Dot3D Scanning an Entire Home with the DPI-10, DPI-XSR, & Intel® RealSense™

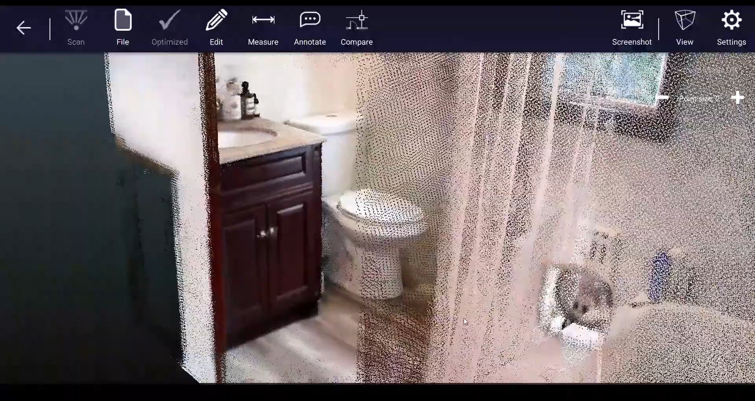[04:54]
may not have been able to capture the data as easily next with scan
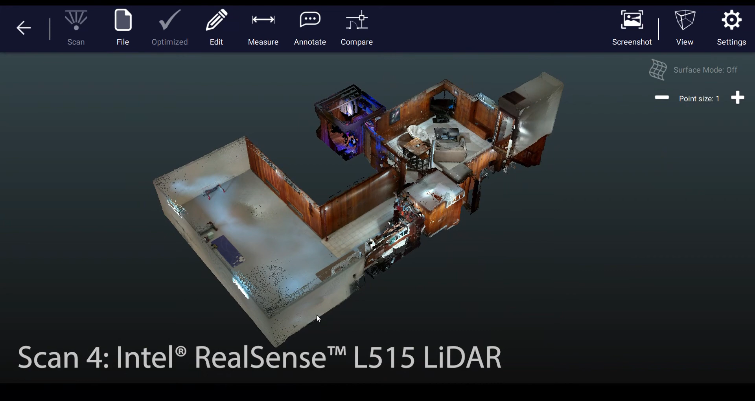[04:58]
number four we move down to the basement to capture with the intel real sense
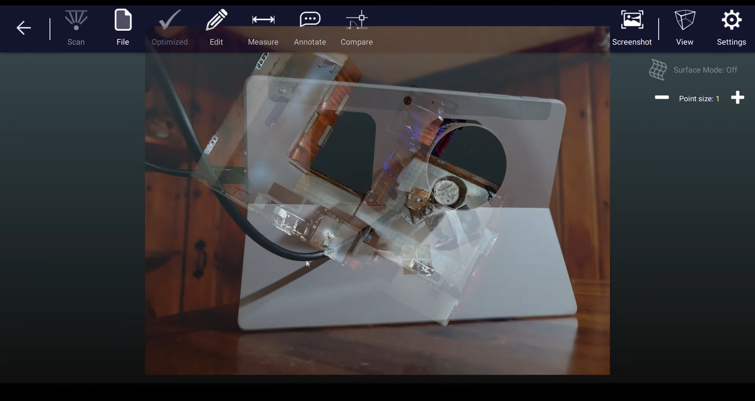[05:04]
lidar camera l515 while the dpi cameras used upstairs would
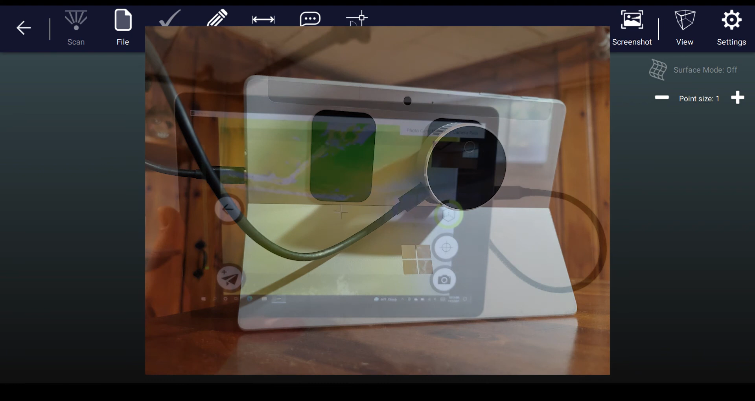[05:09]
have also worked very well down here in the basement this scenario in particular did provide an
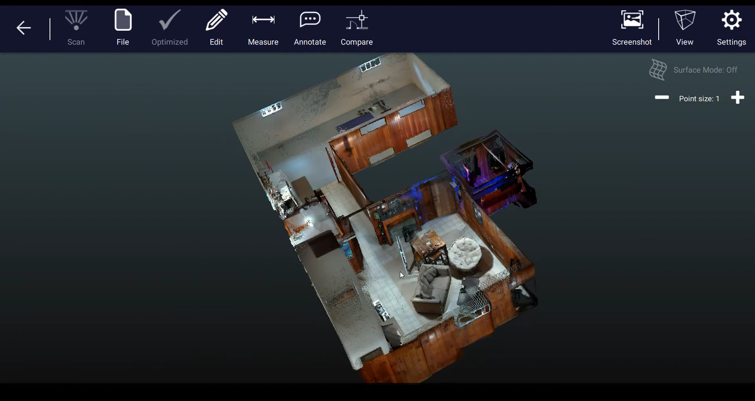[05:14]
excellent opportunity to showcase the l515 as you see here the data itself
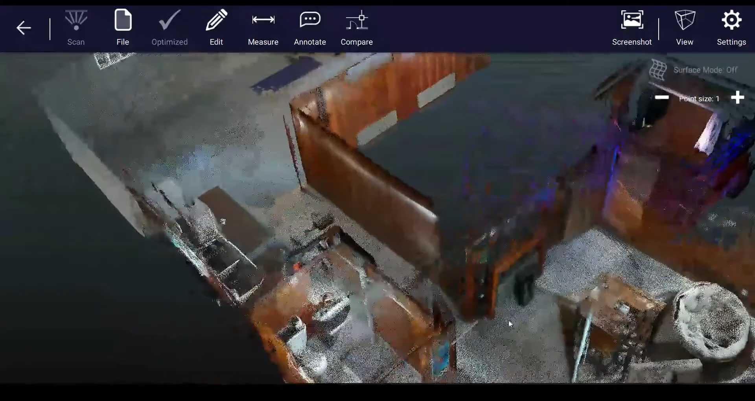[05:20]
is generally very comparable to that of your dpi 10 or dpi x
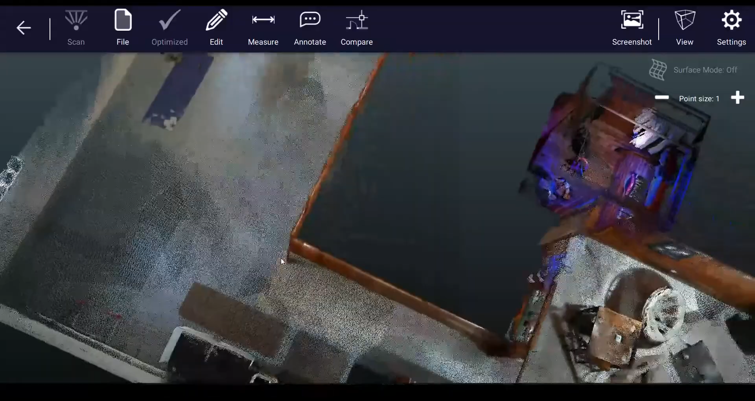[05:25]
camera the benefits in particular for the l515 include longer range so it can see
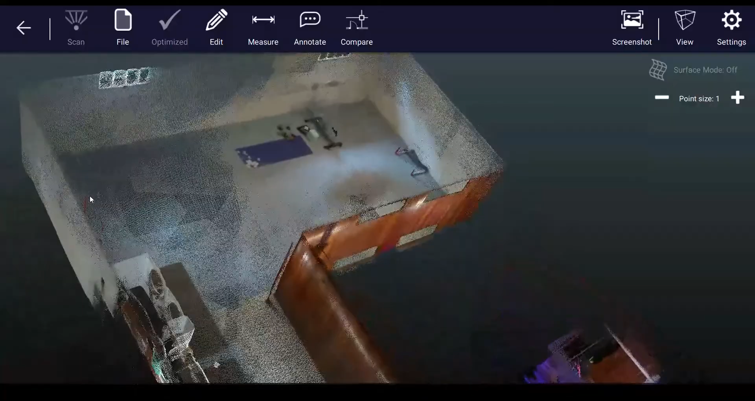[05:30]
up to 20 feet or 6 meters at any particular point in time in a fully enclosed
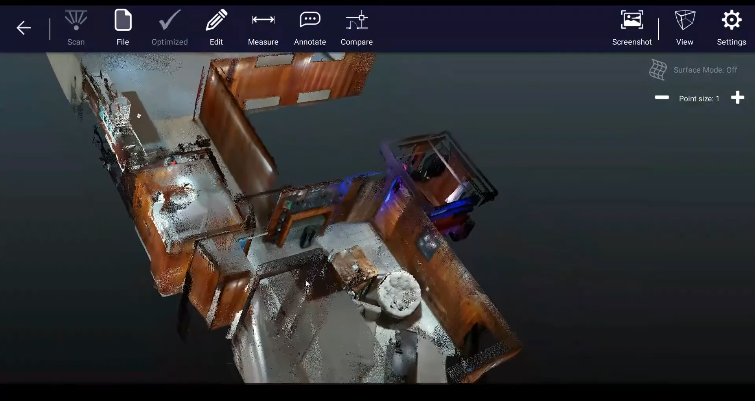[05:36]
indoor environment that's important to note because one of the drawbacks of the l515
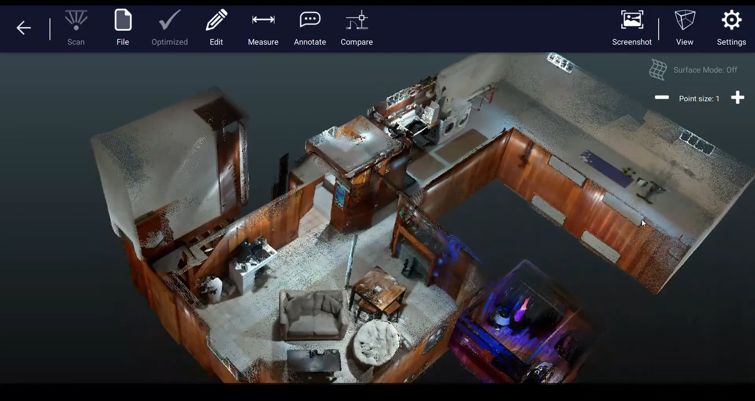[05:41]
is that it is very sensitive to sunlight so not only can it not be used outdoors in the sun but it can be severely impeded by significant window light hence why we're
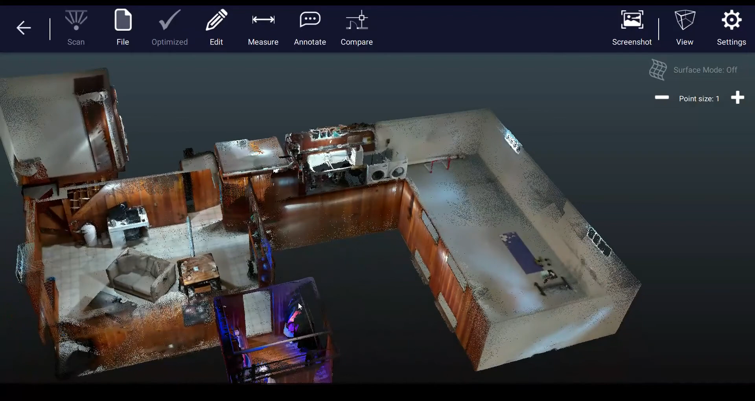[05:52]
using it here in the basement where there are very minimal windows to bring sunlight into the space it also can struggle significantly more with challenging surfaces such as
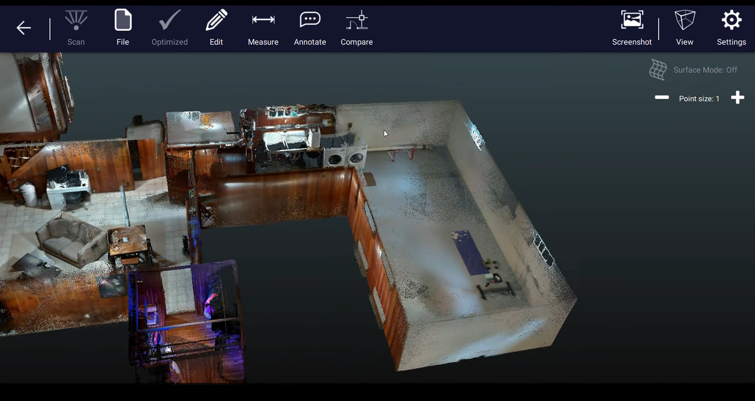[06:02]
grays dark black shiny surfaces even just floor planes in general as you see it didn't quite fill in the data as completely here on the floor otherwise
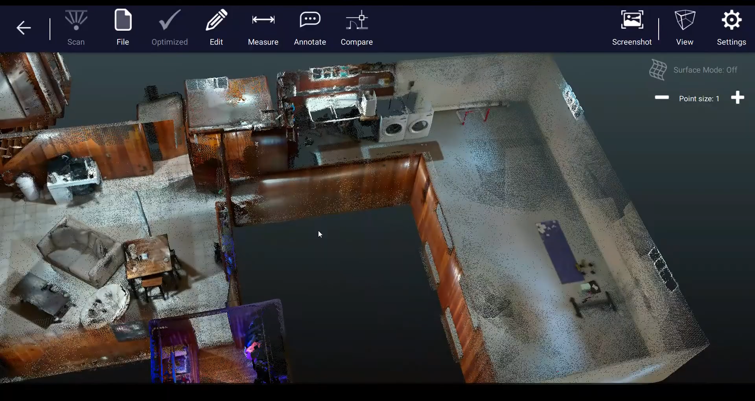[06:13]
the data came out very well and despite some tracking struggles across some areas of the scene we were able to capitalize on a much longer range across the large spaces in
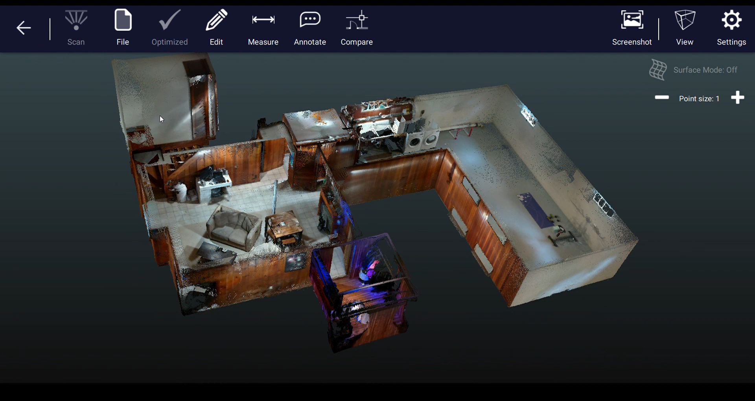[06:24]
the basement and the tall stairwell here lastly we have scan
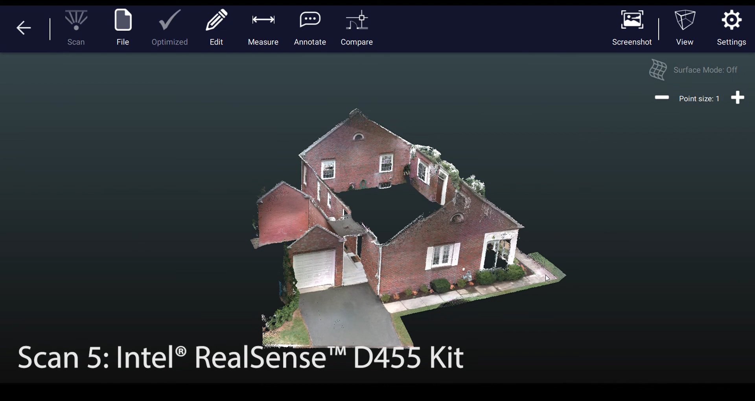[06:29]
number five captured with an intel real sense depth camera d455 kit
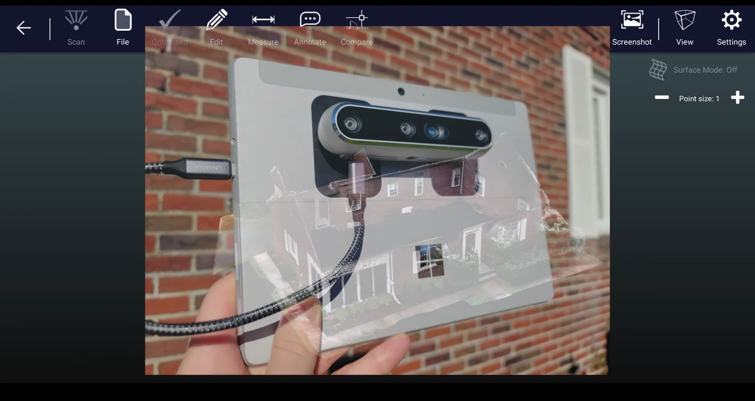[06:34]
calibrated by dot product the biggest and most obvious benefit of
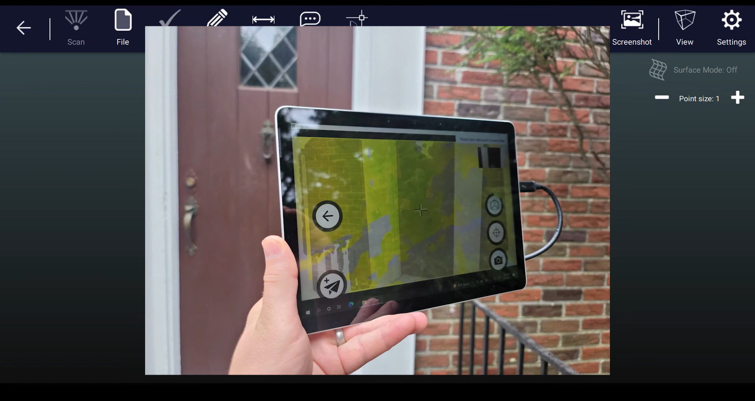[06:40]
the d455 over any of the other options here is that it is capable outdoors
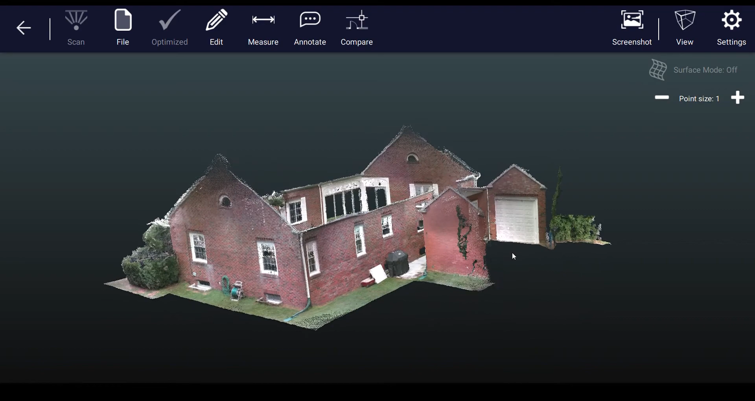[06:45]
even in direct sunlight given the nature of the technology built into this camera it
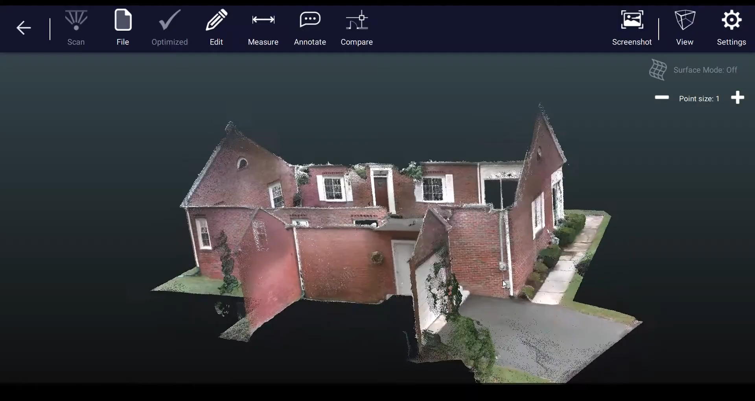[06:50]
can work indoors and out and capture excellent full-color data in either situation so in this
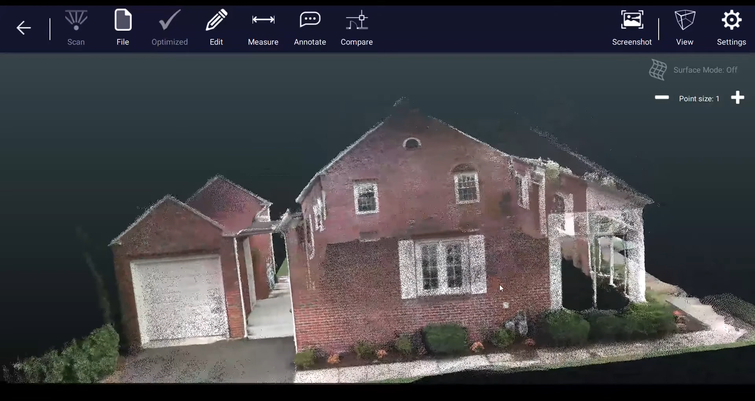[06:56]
case we utilize the d455 to scan the entire exterior of the house
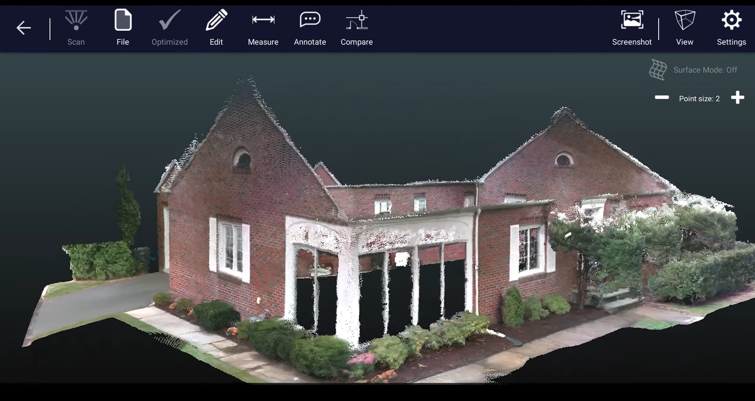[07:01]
just like every other scan we had to start in the kitchen and return back to the kitchen at the end of the
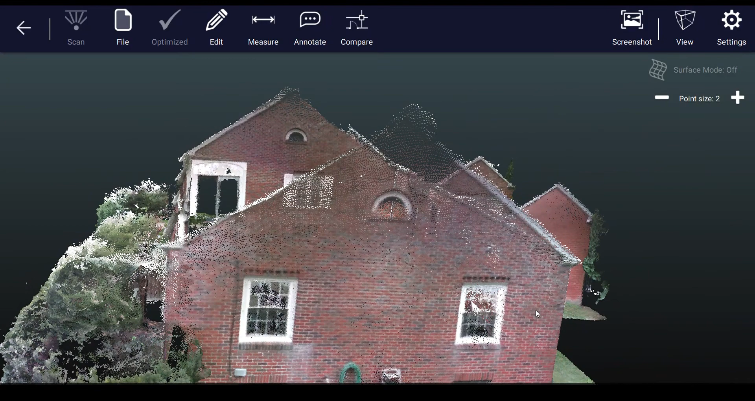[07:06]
scan to capture those April tags as you see the data came out very nicely and
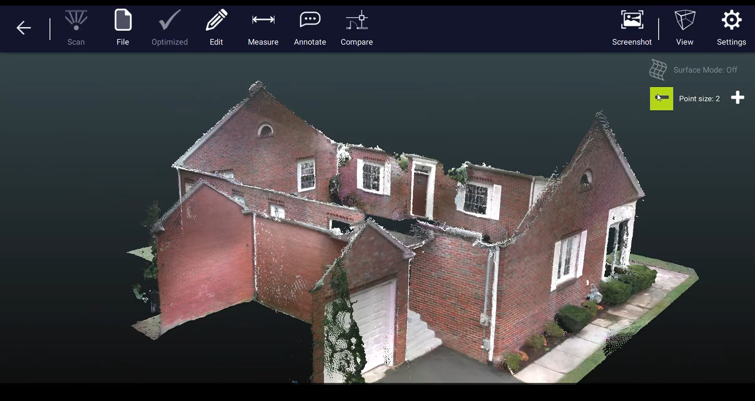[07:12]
it benefits from a wider field of view which assists with tracking across larger open spaces a
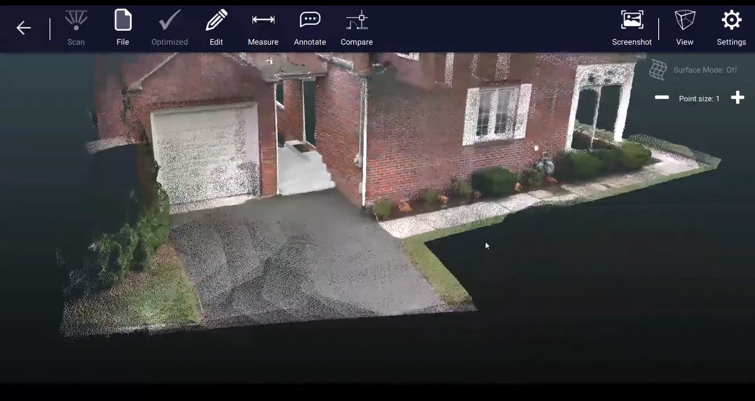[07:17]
longer range than the dpi with about a
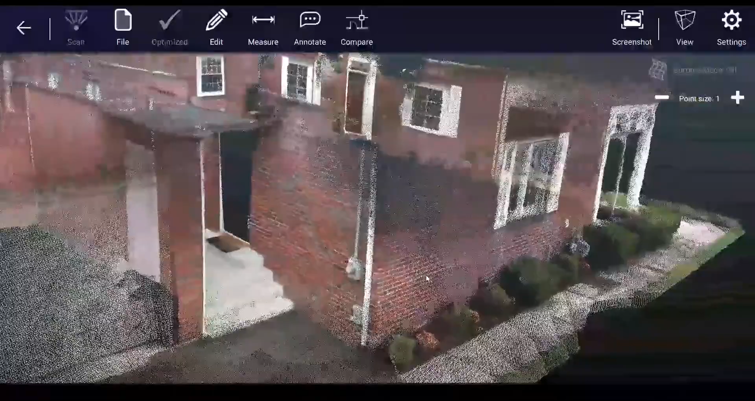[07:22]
13-foot range or 4 meters and the data itself is a bit lower quality otherwise you'd probably use this camera indoors as well
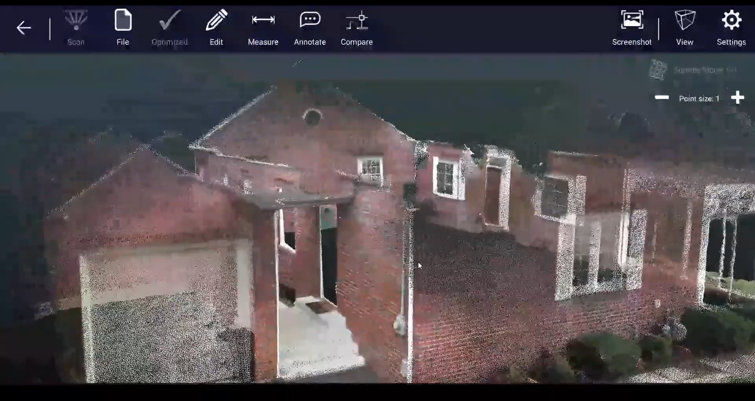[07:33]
it's important to note that you can do that but the data is especially at longer range less accurate so you'll notice that up on the up toward the roof of the
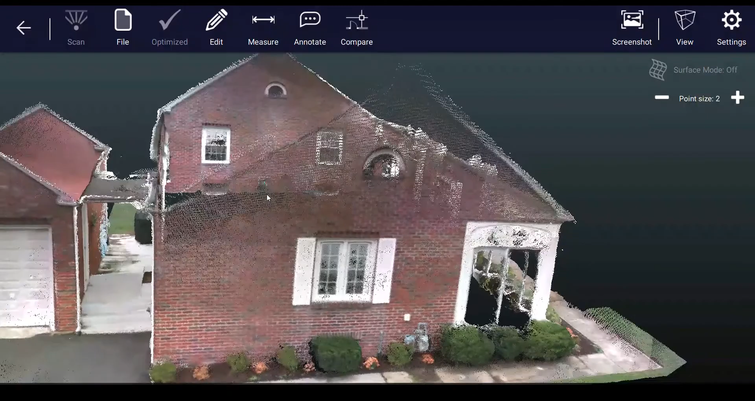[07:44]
house here the data has a bit more noise or bend to it
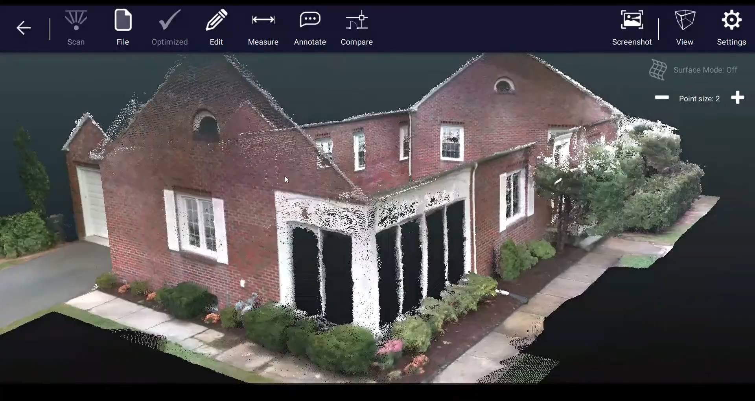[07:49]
whereas the close-range data down by the base of the house is very
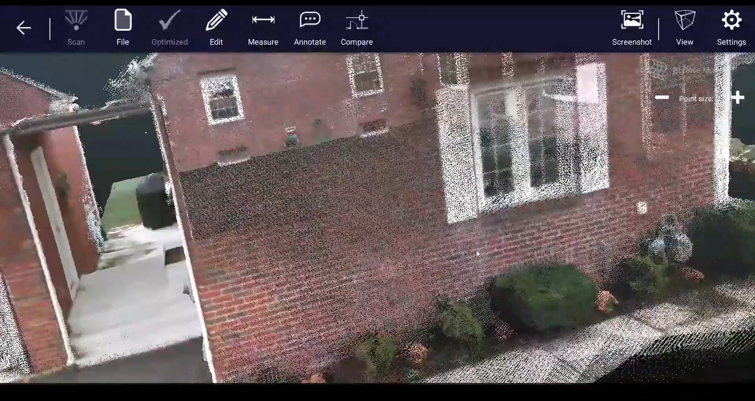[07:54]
accurate this stitches together very nicely with the other data sets
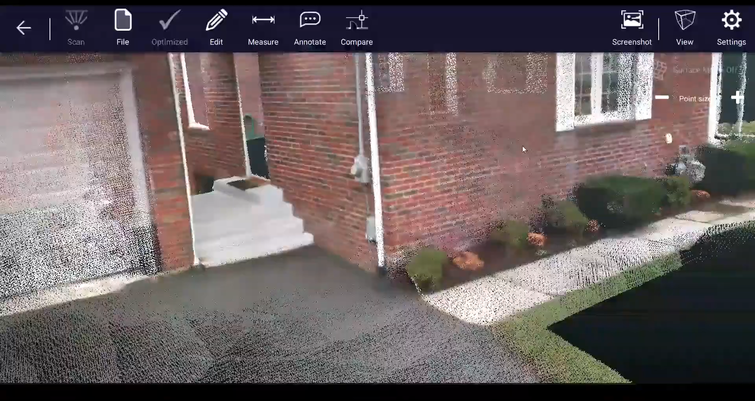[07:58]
as you'll see here